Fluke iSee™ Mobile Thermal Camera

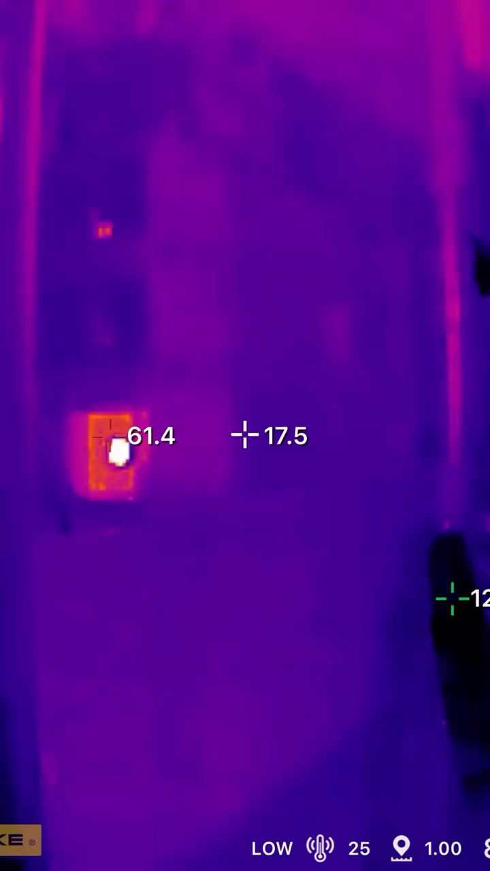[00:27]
It's okay if your answer was no, because mine was as well,
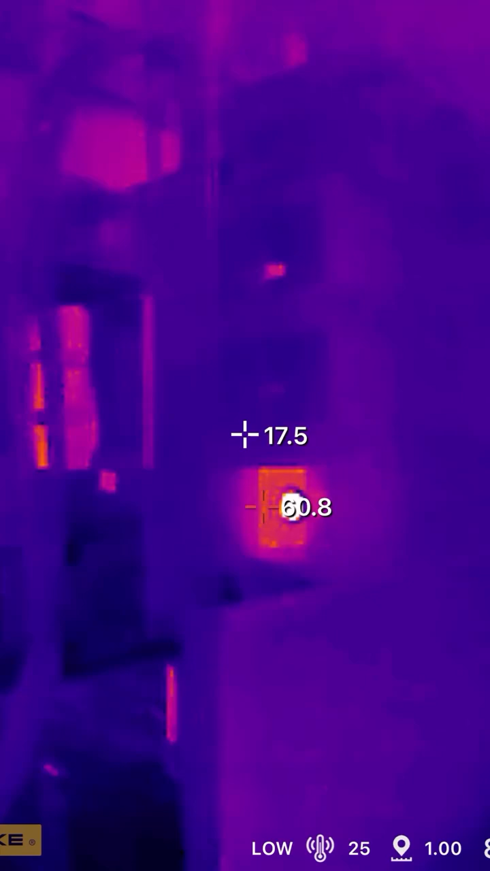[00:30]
until I pulled out my IC thermal camera and it showed that one of the bolts was loose, reaching a high of 60 degrees Celsius.
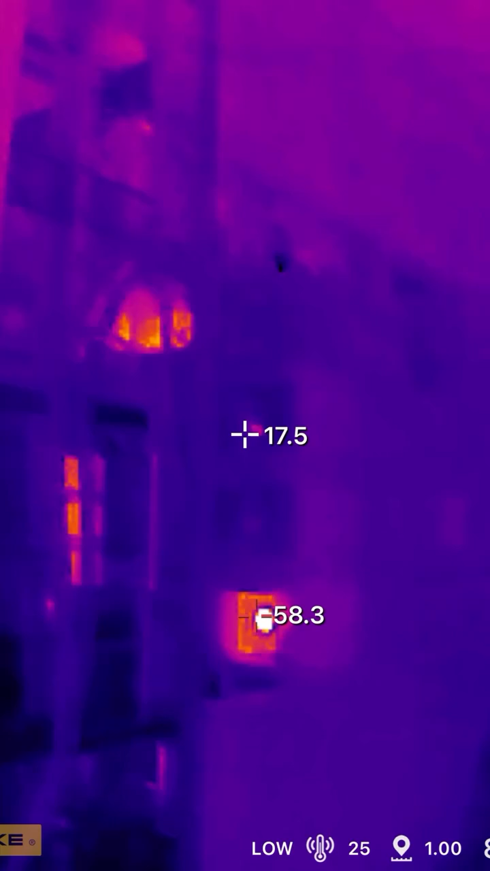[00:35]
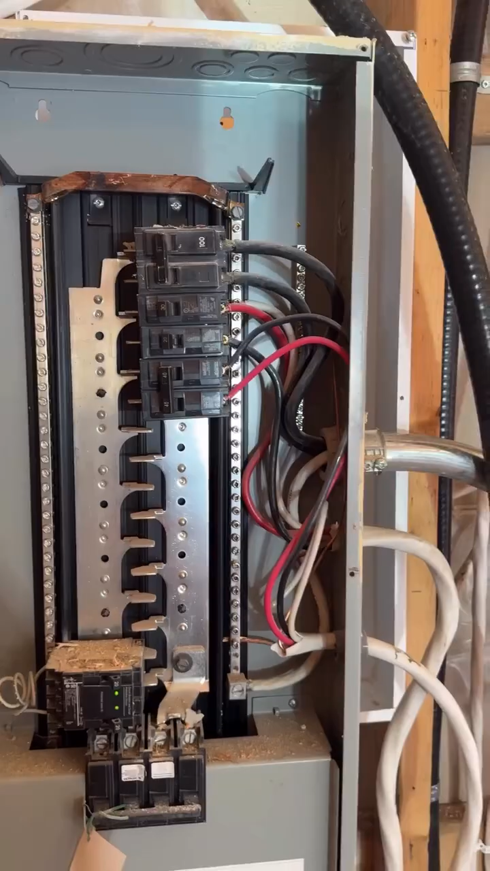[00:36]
Here's an example of a 240 volt circuit where one wire is under a 30 amp breaker and the other is under a 20 amp breaker.
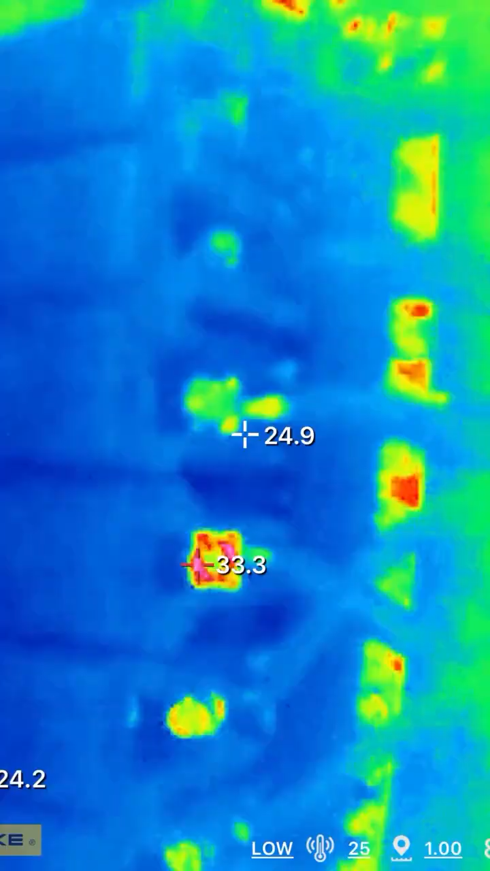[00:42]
And here the thermal camera reveals the unbalanced load. One of the terminals inside of this panel is stripped out. Which one is it?
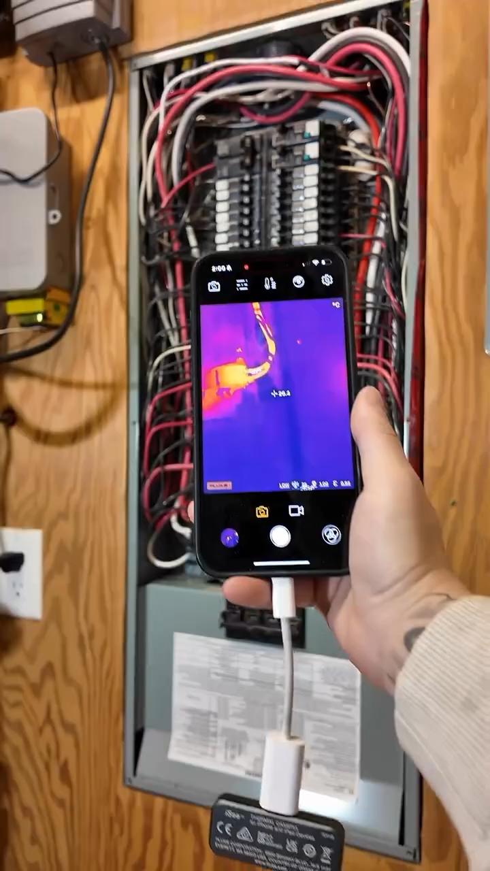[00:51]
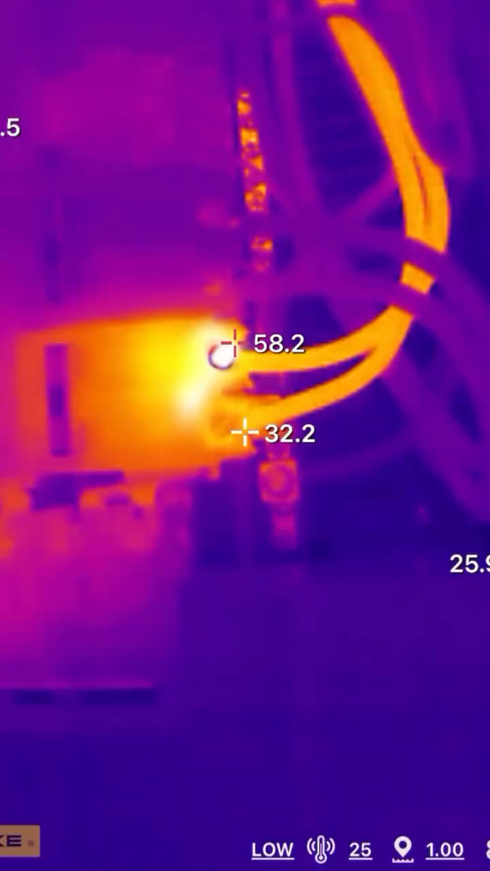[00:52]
Well, the Fluke IC had no problem revealing which one it was.
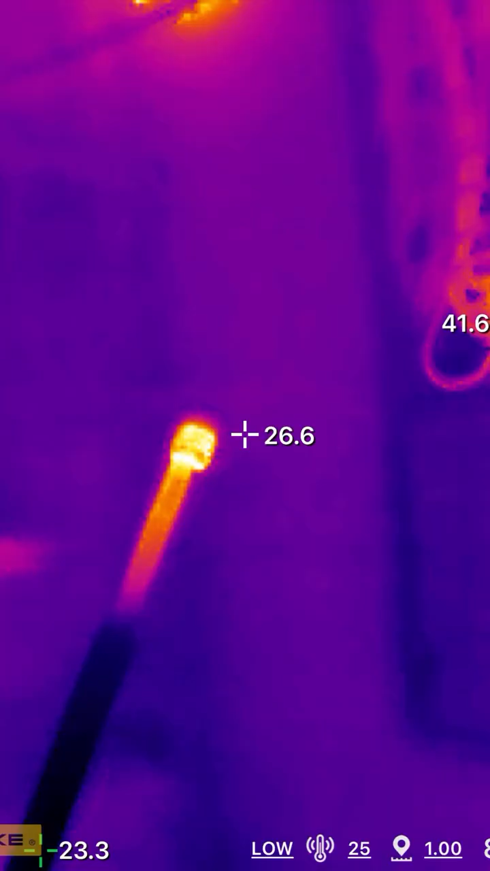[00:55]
And here's the screw after I took it out of the breaker.